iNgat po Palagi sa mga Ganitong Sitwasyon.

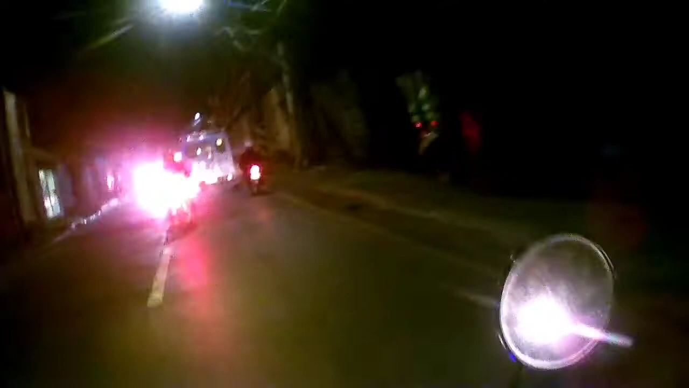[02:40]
magumalis pala pray lang tayo kay God ihingi tayo ng konting gabay sa kanya at magingat
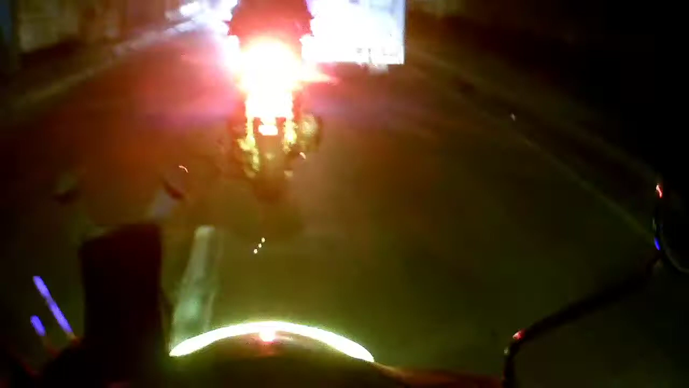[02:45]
o katulad ako na ito yung traffic Pops dito tao kakali wa tayo kakali wa